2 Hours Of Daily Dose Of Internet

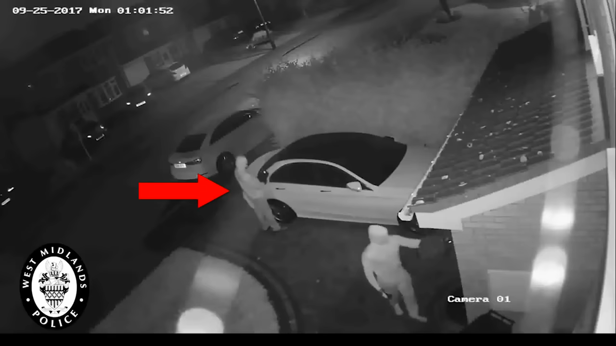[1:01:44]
The way it works is one person stands next to the car while the other stands near the house with a device that can pick up the signal from the key fob. The device then relays that signal over to the car. The car's computer thinks that the key fob is right next to it and immediately allows instant access.